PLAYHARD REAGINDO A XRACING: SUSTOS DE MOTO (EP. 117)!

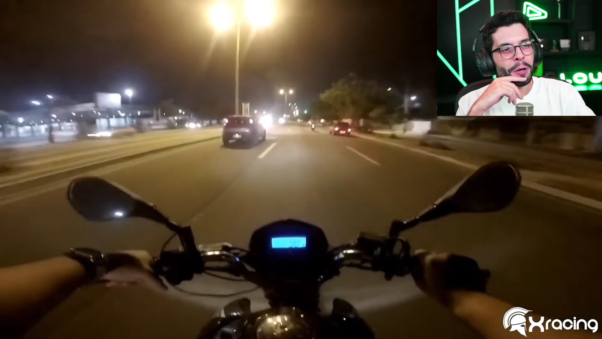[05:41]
Poucas ideias, quase nenhuma ideia, velho. Eita porra. Os caras em pé no meio da rodovia, mano. No corredor, velho.
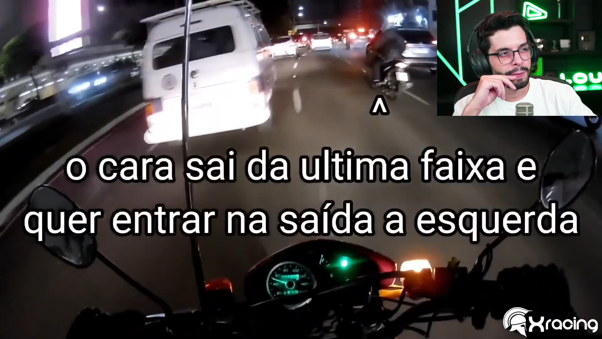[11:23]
O cara sai da última faixa e quer entrar na saída da esquerda.